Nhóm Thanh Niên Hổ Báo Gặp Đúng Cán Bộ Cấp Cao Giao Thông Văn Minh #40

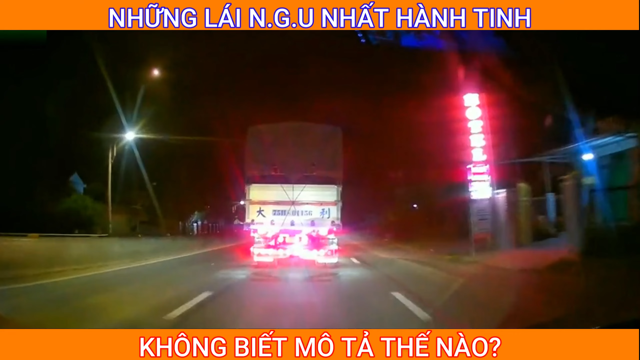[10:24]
Chúng xem cái tình huống này nó xảy ra như thế nào. Bạc này bạc cái nắp đèn thì là khủng khiếp rồi. Ai, cái đường này là đường nào đây mà cái bác xe này bác lại vượt, bác ép kinh khủng như này nhỉ. Nào, ui giời rồi, mà nó mà xảy ra xuống lại đứng ra